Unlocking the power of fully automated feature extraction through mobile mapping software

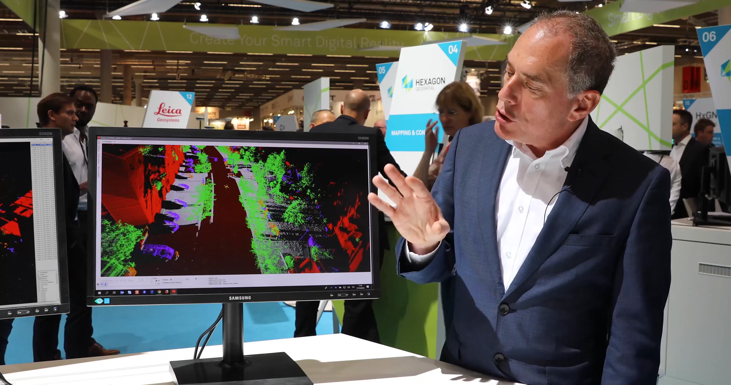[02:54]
And the key here is to really enable our customers to do bulk extractions in an automated way. And here you can see we've done an extraction in batch of the point cloud classification. And you can see the green is the vegetation and you can see different elements are categorized according to the classification. And then the final point, if I want to take this a step further, is to really now look at highway networks.